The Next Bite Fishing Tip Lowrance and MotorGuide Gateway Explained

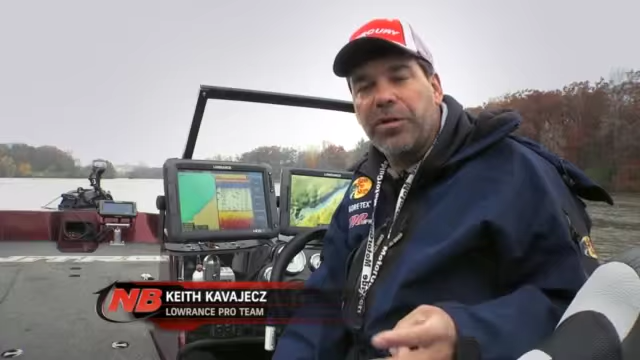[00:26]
Gateway is basically a way to hit your HTS units up to the XI-5 trolling motor.
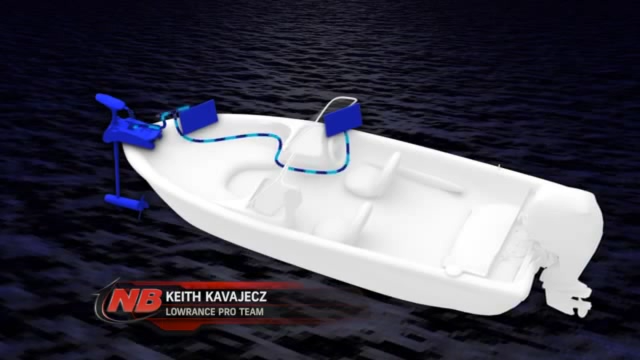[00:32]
Just a cord that hooks up the XI-5 to your NMEA network.
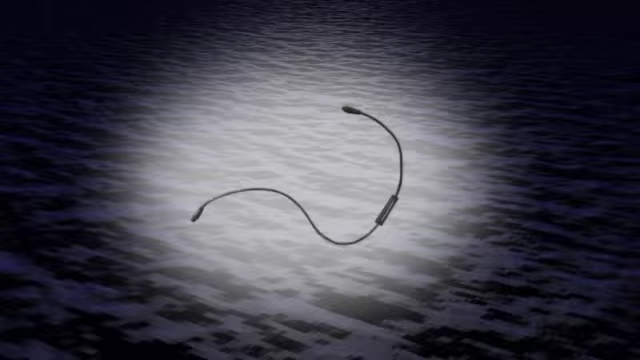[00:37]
Anything like this unit that's on that network can control it.
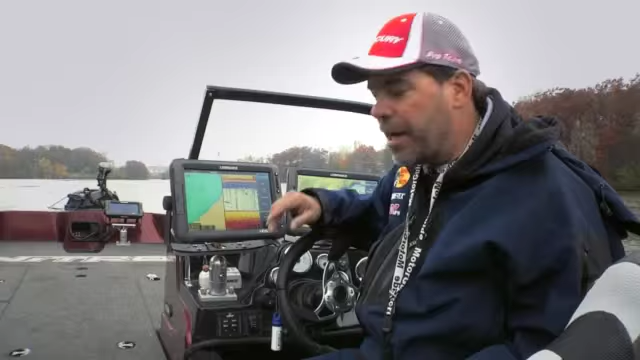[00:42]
So the first thing you're going to want to do after you get this all hooked up
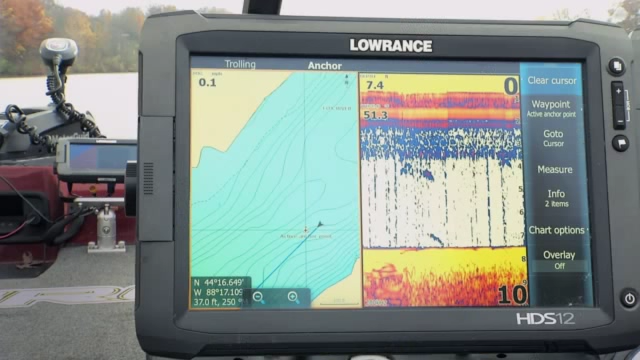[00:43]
is configure your unit here so that you can get to the functions. And that's pretty simple.
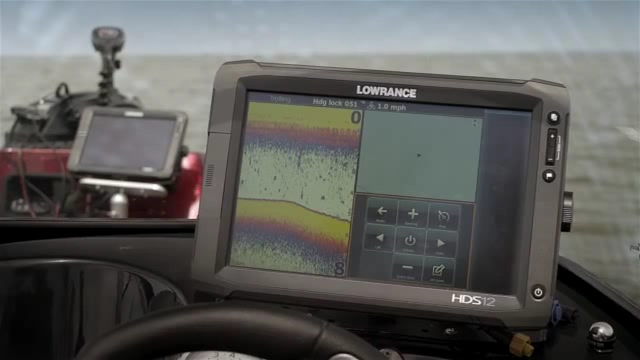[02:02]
With the new gateway you can get to the functionality and get status right on your HTS units to make it even more usable.